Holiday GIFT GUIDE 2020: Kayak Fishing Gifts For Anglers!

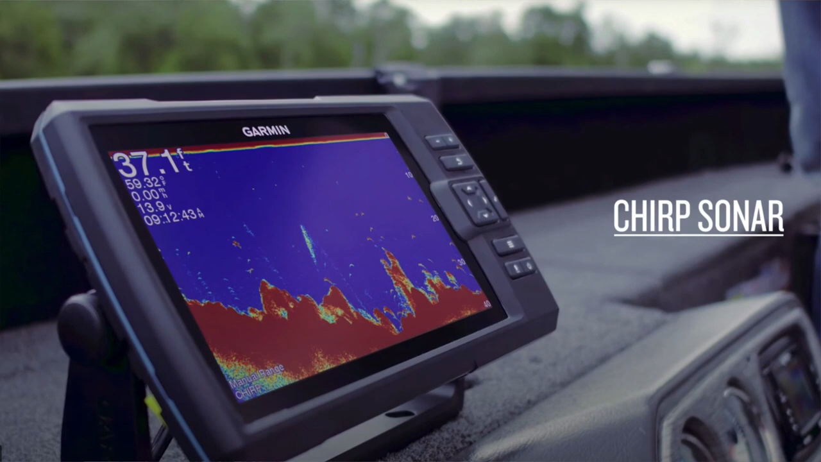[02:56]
On screen: depth 37.1 ft
which gives you a really enhanced view of what you're looking at down in the water. underneath your kayak.
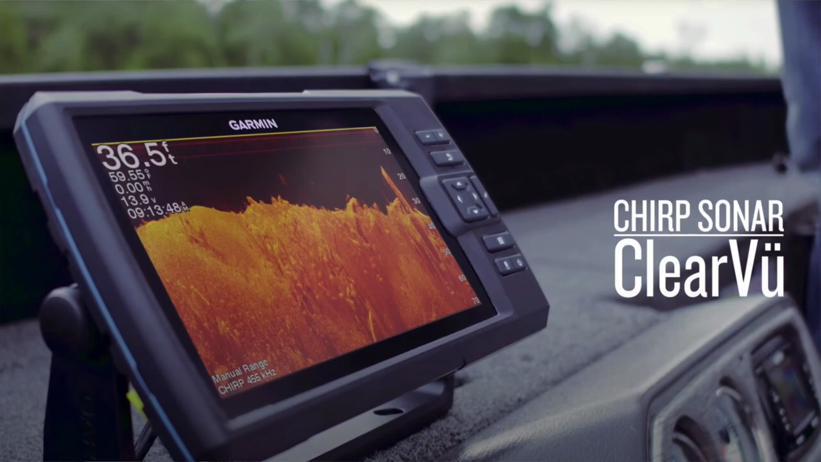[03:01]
On screen: depth 36.5 ft
It also will actually make maps.